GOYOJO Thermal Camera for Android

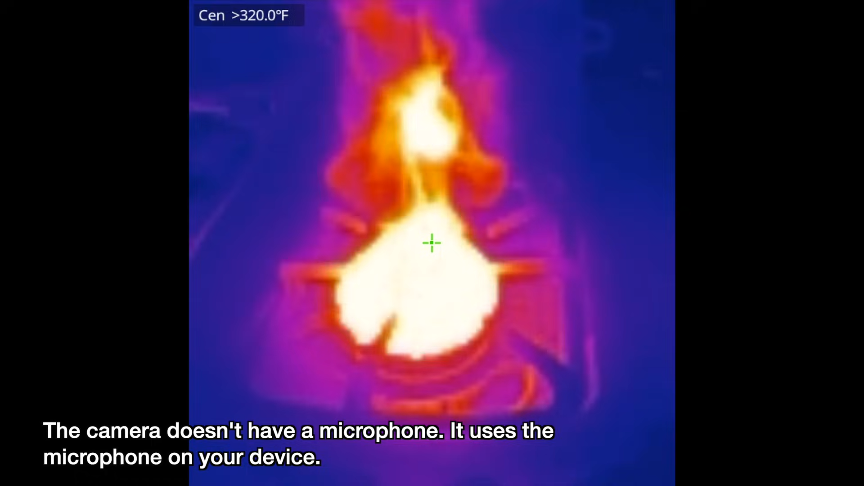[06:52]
I did need to go in and allow the microphone to be used to record audio. And the audio is not super great quality. But the app will record audio. So I'll turn this off.
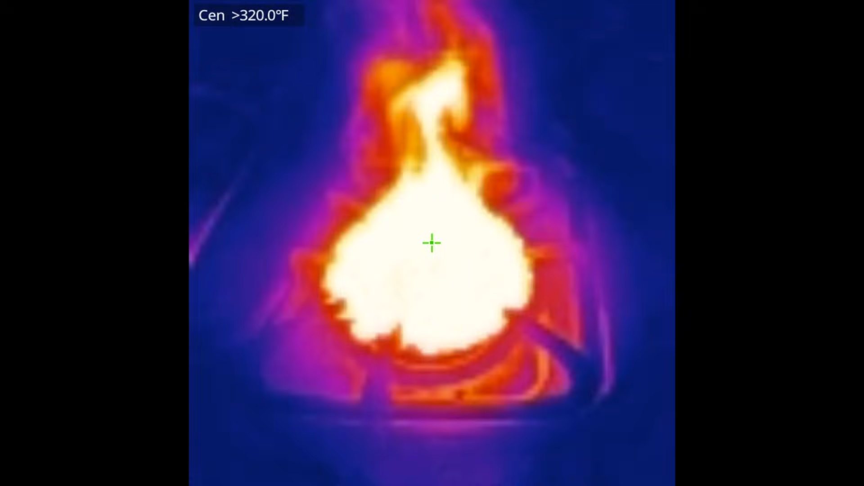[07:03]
And now we can see that this is still very hot. Now if you have really shiny metal items. It might reflect the heat. This is kind of dark. But we're just above boiling there.
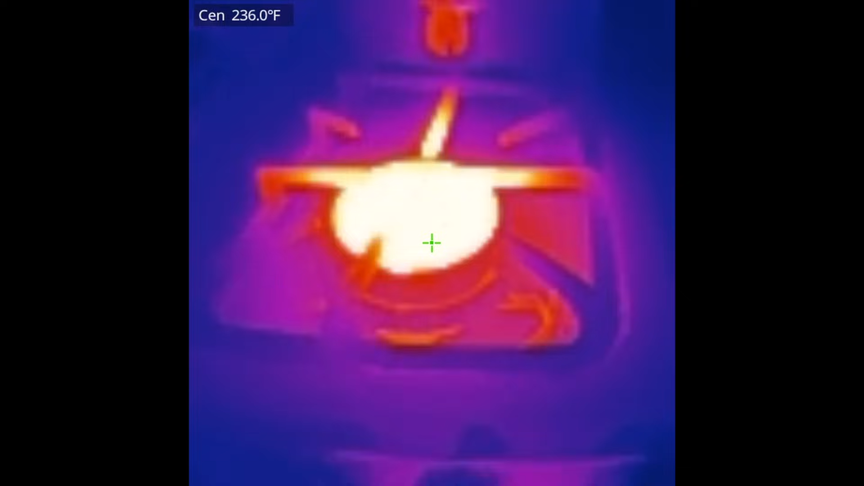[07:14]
Here we're looking at a circuit board. The bright spot here is actually an LED. And we can see that's at around 74 degrees Fahrenheit. And then over here we're at 67. So if this circuit board had a fault. You could look at it for really hot spots.
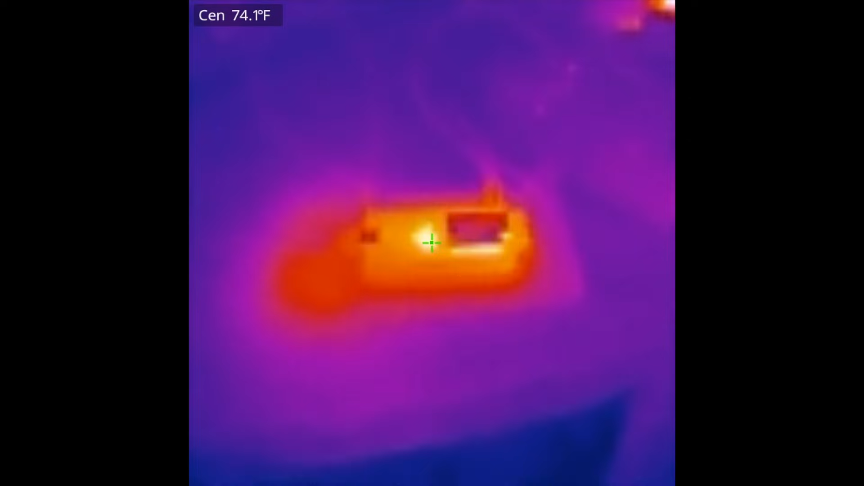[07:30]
And know it's an issue. This is obviously something that's normal with just an LED. But if it was super hot in one spot. You might determine it's a bad component. So this is what a person looks like through the thermal camera.
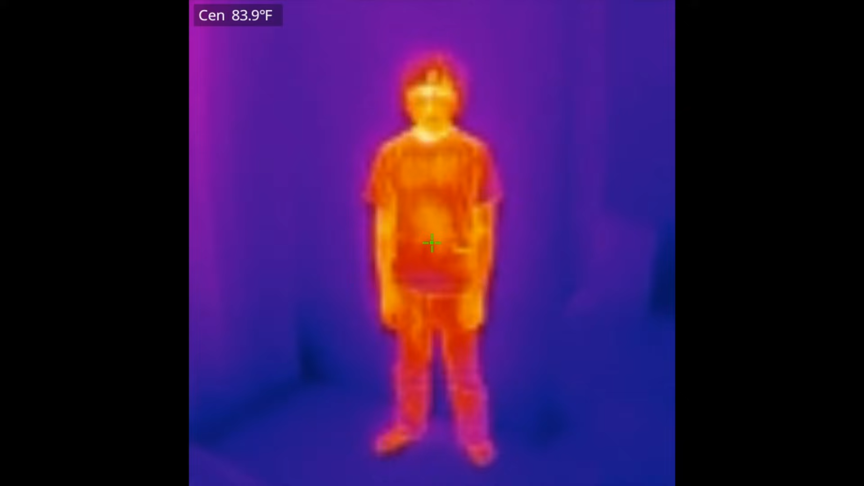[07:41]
So I'll have the person wave. So you can see all the heat in their body.
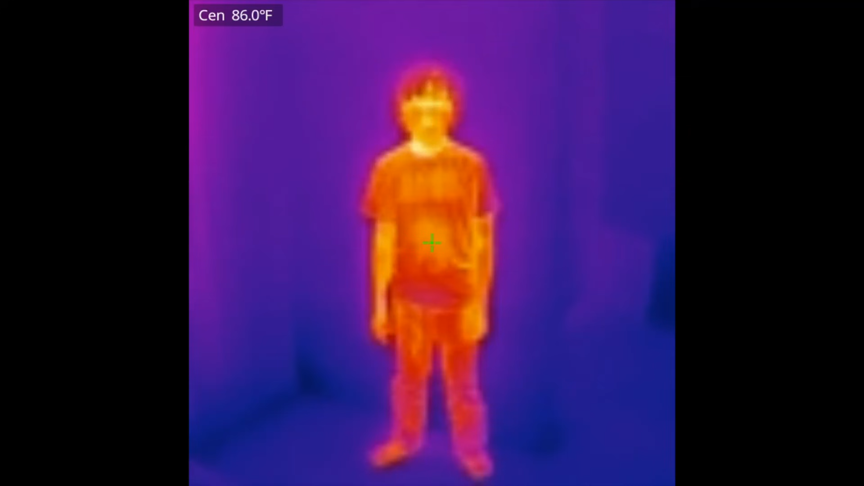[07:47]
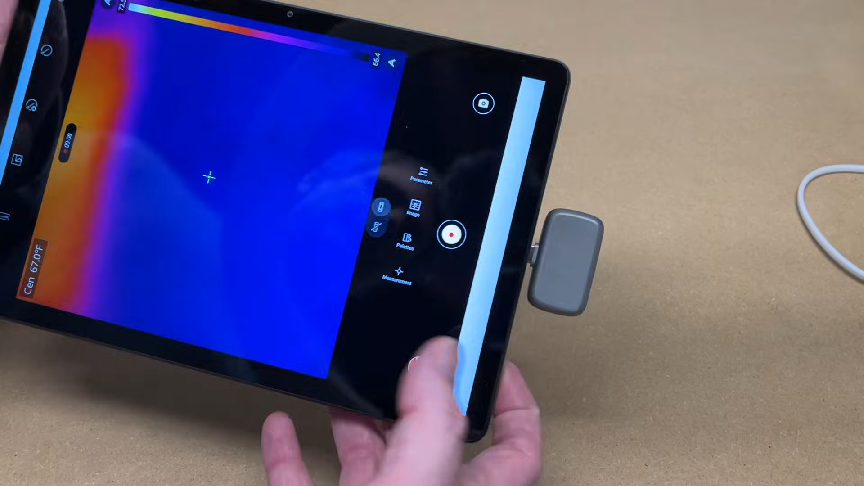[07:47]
So that's the Gyojo thermal imaging camera for Android. Now I had this pointing forward.
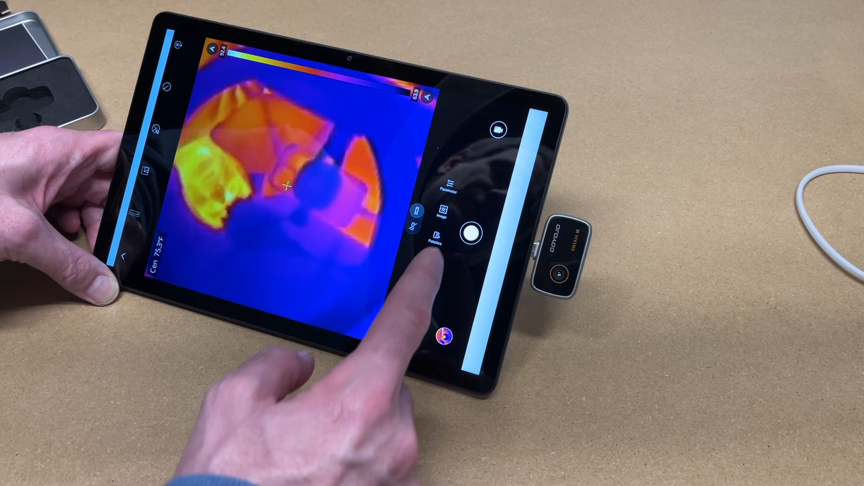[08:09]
And I should have gone to parameter here. And then temperature range. And switched it to the second level. Which is 212 to 752. Because we're topping out at the first level there.
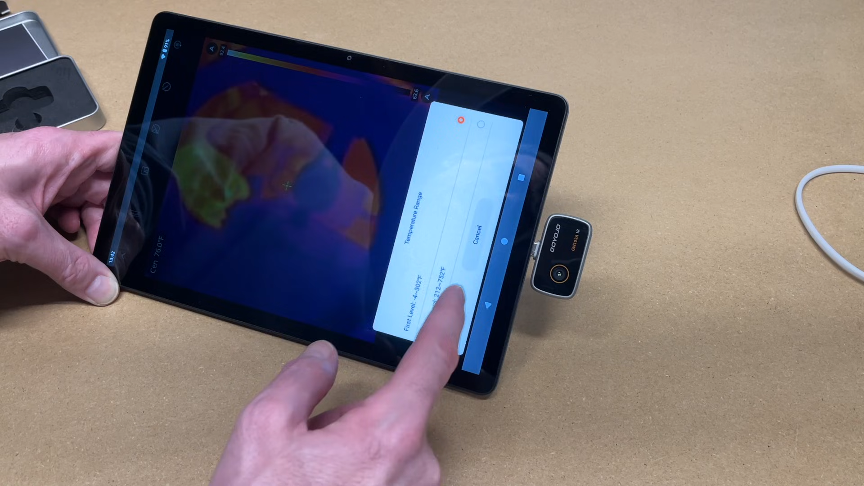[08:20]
So I really like how easy this was to use. You just plug it in. Install the app. And it's ready to go. This does not have an onboard battery. So it draws power from the tablet itself. So you don't have to worry about charging it up.
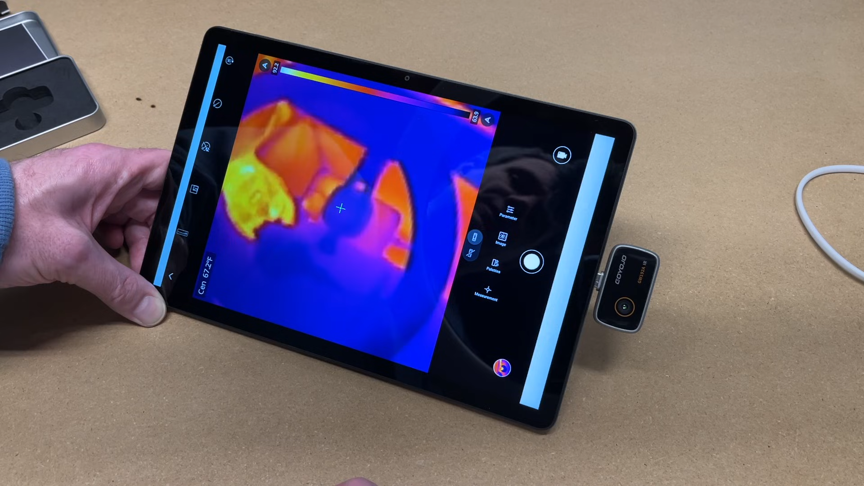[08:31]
A thermal camera like this is a great tool to have. You can use it for doing home energy audits. Science experiments. You can use it for diagnosing problems in electronics. You can use it for diagnosing automotive problems.